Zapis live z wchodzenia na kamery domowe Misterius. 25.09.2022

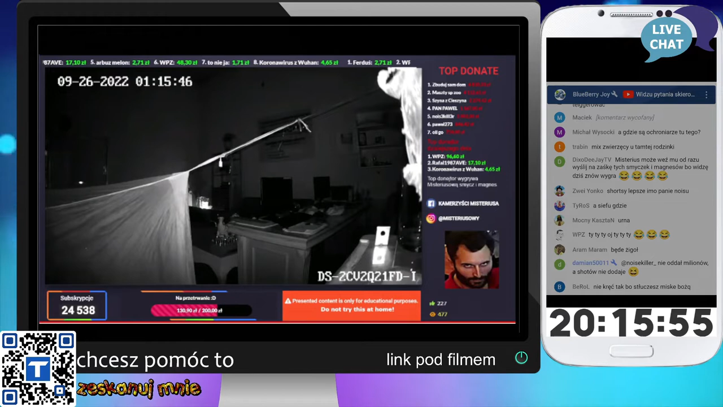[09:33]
I może wtedy ktoś sprawdzi. Jest parawan, czyli może ktoś śpi? Ktoś się rusza tam w tym parawanie, to ja nie wiem co tam się dzieje. Ej, da się obrócić. Ej, tutaj byliśmy kiedyś, to jest to w Meksyku. Spizgany Grześ. Muszę przyciszyć faktycznie, bo jest bardzo głośno. Witam, panie Grzesiu. Spizgany Grześ. 20 zł. Ja się nie witałem.
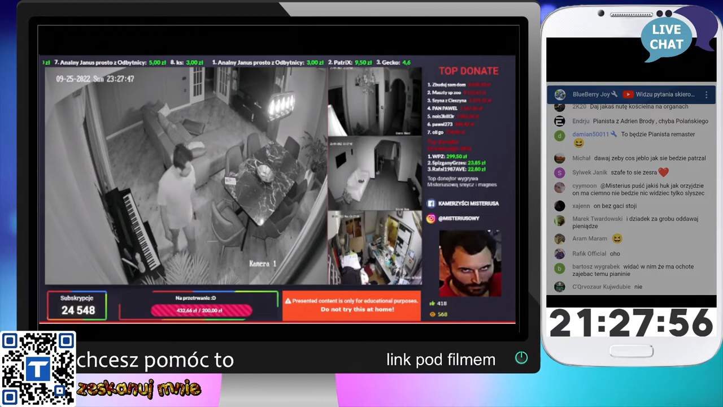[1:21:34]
A może ta umie? Za okno patrzy. A tam jakiś facet za oknem, pianinko rozłożone na trawie. Tu, tu, tu, tu, tu.
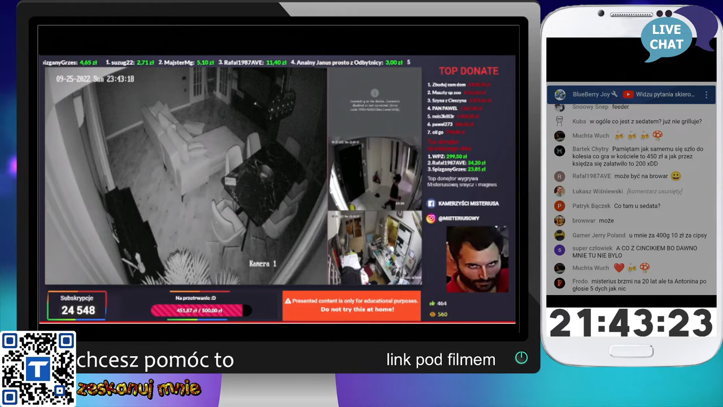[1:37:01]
Idzie, jest. Jest. Ale jak szybko się wyłonił. I wygląda, jakby gaci nie miał. Tak trochę. Nagle. Może był przy robocie akurat. No rozpierdolę to pianino. Też już zamknięte jest, że z dziewczyną będzie wynosił. Do sypialni. Give me a sign.
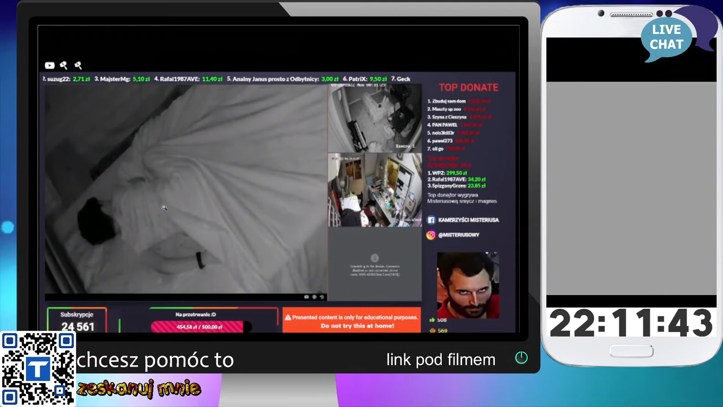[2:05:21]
Panie Sedatu. Panie, tylko ciężko ocenić, czy to jest dziecko dziecięce, czy dziecko mniej dziecięce. Ma zegarek. Ja przepraszam bardzo. Dorosły dzieciak. A tutaj dźwięku nie ma. Jest tylko, można podsłuchiwać. Pozdrawia z Księżnych Młyn. Lolek 10 mieszka w Księżnych Młynach. Pozdrawiamy serdecznie. Całym sercem jesteśmy w Księżnych. Tam był taki klimat nie do podjebania, nie? Pewnie pan Dolek mówi, że chujnie jak 150, ale dla nas to było coś wyjątkowego. Te domki w lesie w ogóle. Albo jak szliśmy nad Tamę i się okazało, że jest trochę dalej niż sądzimy.